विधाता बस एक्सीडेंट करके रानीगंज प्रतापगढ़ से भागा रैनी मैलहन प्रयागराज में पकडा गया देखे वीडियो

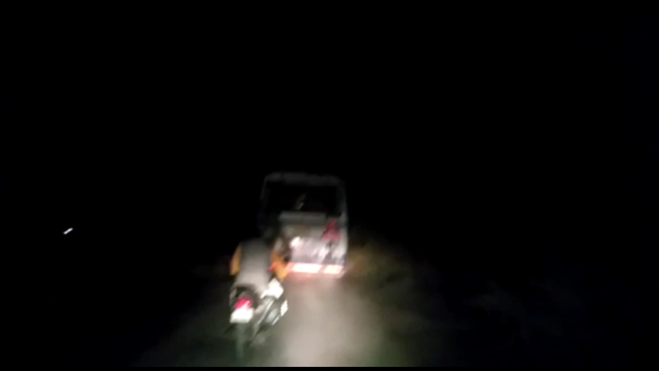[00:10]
जो कि प्रतापगढ़ जिले के पुलिस प्रशासन ने पकड़ा है इसको। अब इसको ले जाएंगे अपने थाने तरफ। आप लोग देख सकते हैं हमारे आगे समरजीत मौर्या भाई हैं,
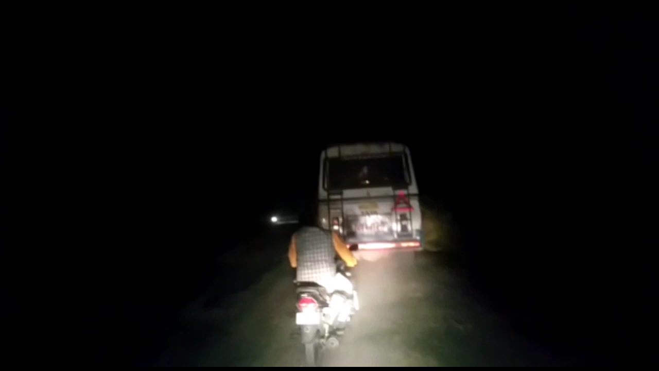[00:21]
जो बाइक से चल रहे हैं, बीजेपी के नेता हैं, दिग्गज नेता हैं। आप लोग देख सकते हैं जी साथियों,